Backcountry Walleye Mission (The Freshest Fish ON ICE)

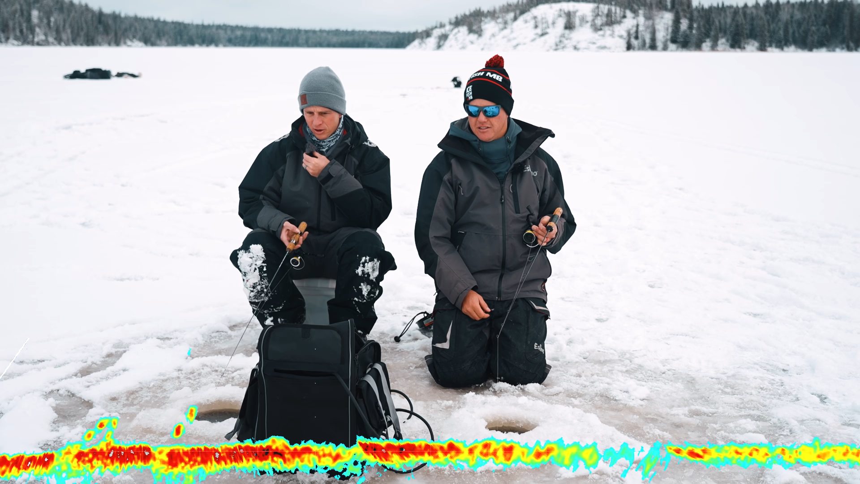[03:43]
Okay, there's a bigger tiny perch approaching. We don't wanna be too loud. If it doesn't bite, I'm blaming Jay. You got him. He's on. He did it. First fish of the day. Yeah! She did it! Check out how it looked on the screen just here.
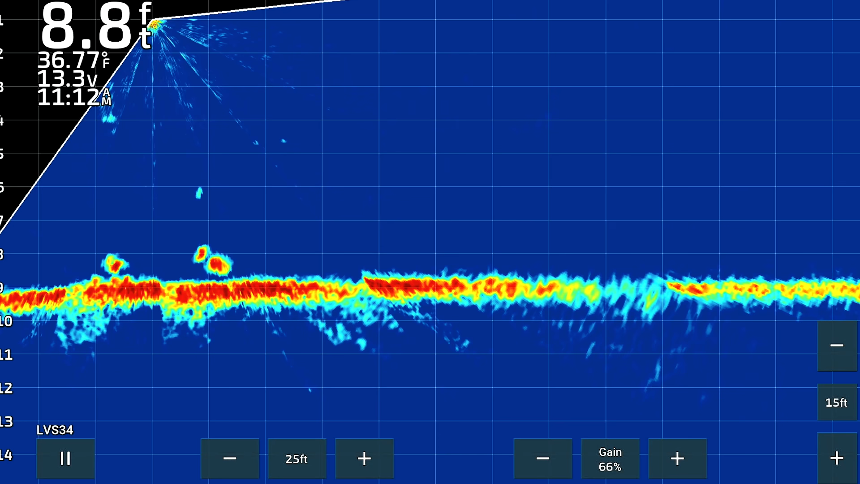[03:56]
On screen: depth 8.8 ft, water 36.77°F
Went into the heavens. And now you've got a pretty good vibe on the other fish. The early season perch. The early season mark with an early season perch.
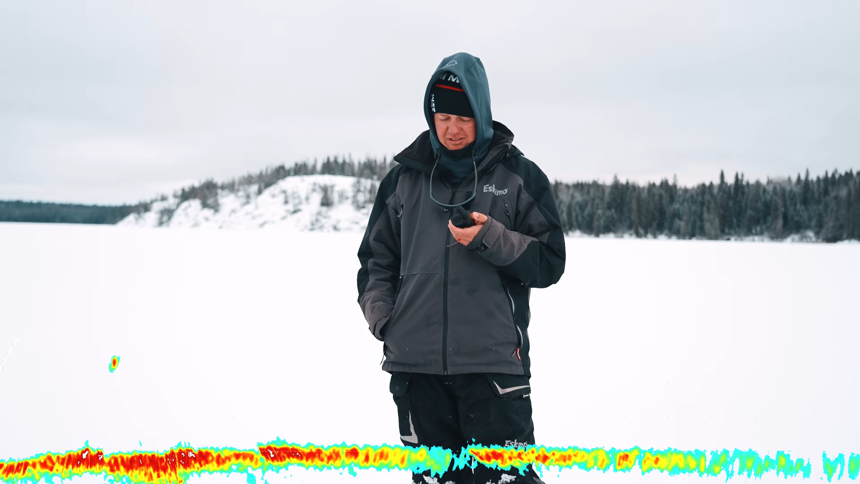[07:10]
Jay, it looks like there's a fish in your hole. Oh, there is. Oh no. Oh, he's coming, he's coming. He's gonna eat it. Oh, he just chomped it. I got the assist on that one.
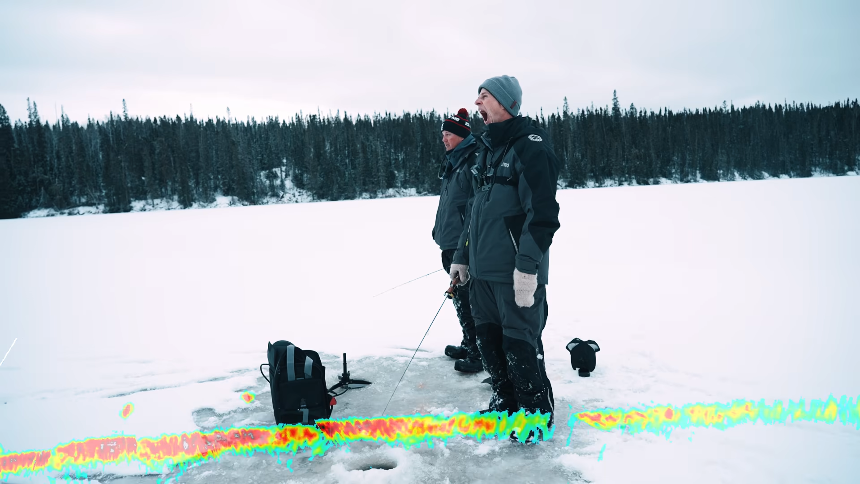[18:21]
Whatever. Here's one. There's a walleye. He's coming in. I'm gonna give it a little raise. Tap. Yep, 10% raise. Ooh. Maybe you can catch a mark? I'll wiggle it. He's just gonna wait for you to drop back down. And eat it out of the mud? Ridiculous. There it is. That's it, we're calling it.